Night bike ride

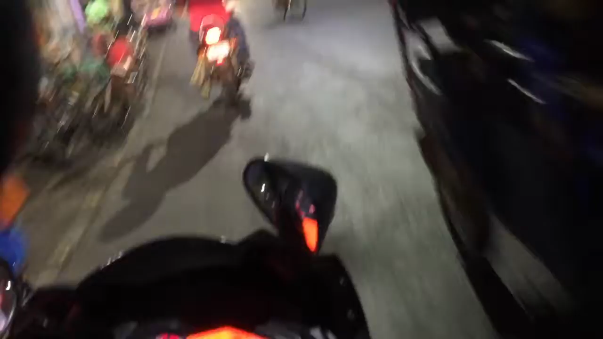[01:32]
এখন তো তেমন কিছু ট্রাফিক নেই, অনেকদিন পরে এসে অ্যাকচুয়ালি কালীবাবুর বাজারটাই গেলে বুঝতে পারবে ট্রাফিক কাকে বলে। যখন একটু বাজারে ঢুকবো এন্ট্রি হবে তখনই দেখা যাবে, সেখানে আপনাদের দেখাবার চেষ্টা করবো।